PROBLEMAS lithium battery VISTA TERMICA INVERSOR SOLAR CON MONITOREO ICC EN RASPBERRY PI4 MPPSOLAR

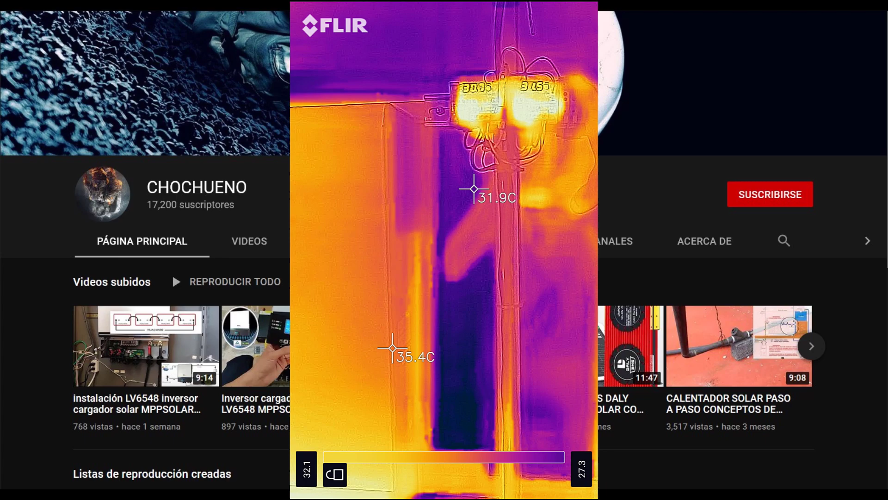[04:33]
Pero con un sistema de ventilación que se adaptó a este gabinete a través de este dispositivo que mide la temperatura, podemos ver que la temperatura interna de nuestro gabinete siempre está aproximadamente en los 30 grados. Ahora vamos a ver la temperatura de nuestras baterías BMS y balanceador.
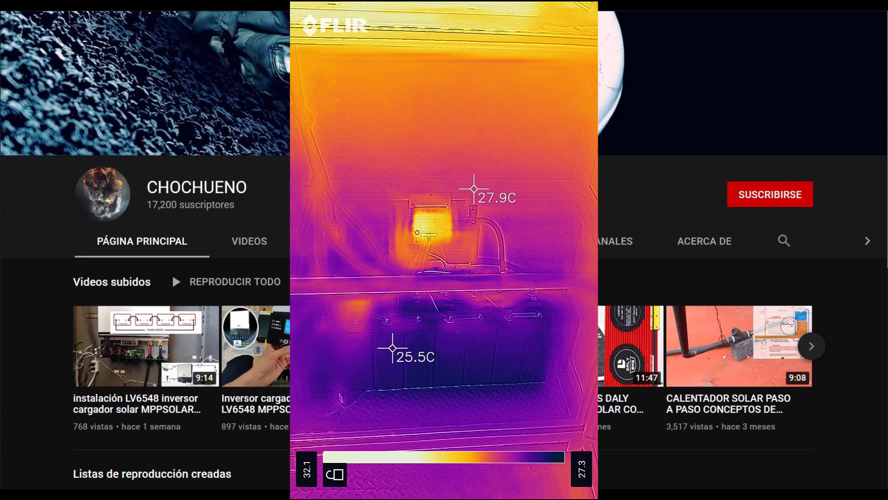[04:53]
Pues bueno mis amigos, podemos ver que a través de esta herramienta, que es una cámara termográfica, podemos detectar cosas como estas, puntos de conexión calientes.
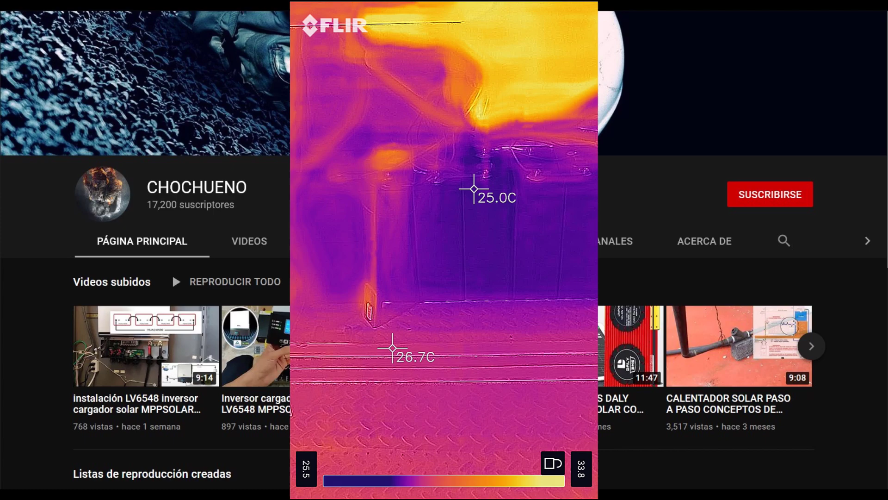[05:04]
Calientes entre comillas, porque realmente al tacto no se siente la diferencia de temperatura. Pero podemos ver que de alguna forma la cámara detecta que este punto de conexión hay más calor que en los otros y que inclusive en la parte superior de la batería. Pero si no tuviésemos esta herramienta, realmente no nos estaríamos percatando de la diferencia, porque al tacto se sienten frías.
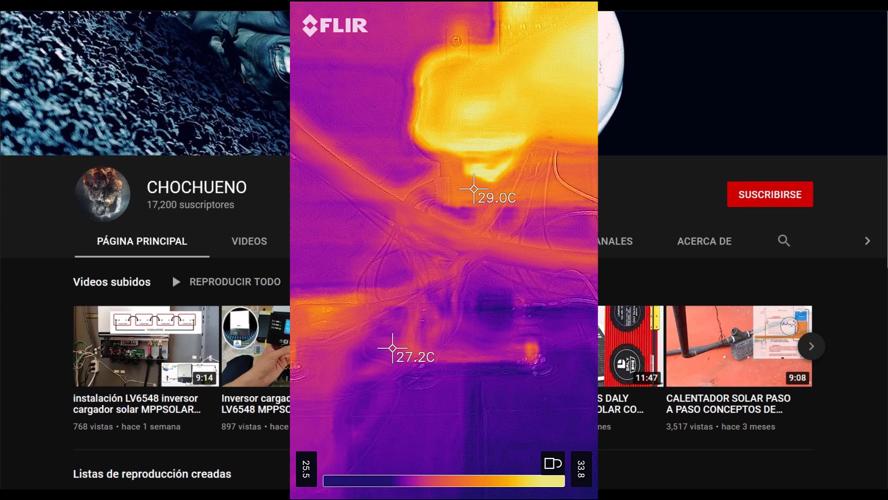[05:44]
Podemos ver de igual forma nuestro BMS, que acorde a las lecturas que está teniendo nuestra cámara, está funcionando a 28 grados. Si lo tocamos con la mano, pues bueno nuestra mano al estar más caliente, pues realmente se siente frío el BMS. Y de igual manera podemos ver nuestro balanceador, que este está trabajando a una temperatura un poco más alta, 34 grados. Y si lo tocamos con la mano, apenas se siente que este está un poco tibio en su funcionamiento. Vamos a empezar a darle seguimiento al funcionamiento de esta celda, si mal no recuerdo es la celda número 7.
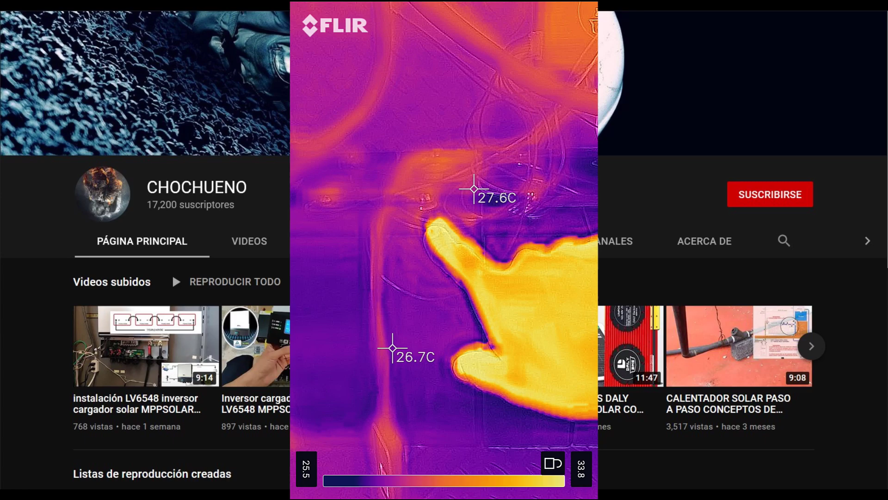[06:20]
Pero justamente en el monitoreo del mismo, desde el momento que se instaló hasta ahorita, esta celda no ha tenido ningún problema. Hemos tenido problemas con otras celdas, pero realmente la número 7 siempre se ha comportado de forma correcta. Sin embargo, vamos a verificar que la conexión no esté floja, lo que pueda provocar que se esté calentando ese punto.
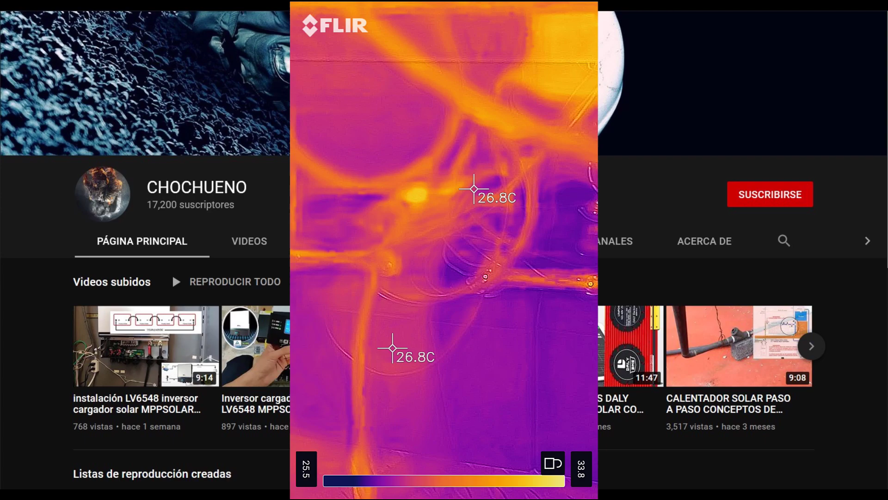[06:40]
O encontrar alguna otra anomalía que esté provocando lo mismo. De ahí en fuera, podemos ver que tanto nuestro BMS, como nuestro balanceador, como las celdas, están funcionando a una correcta temperatura.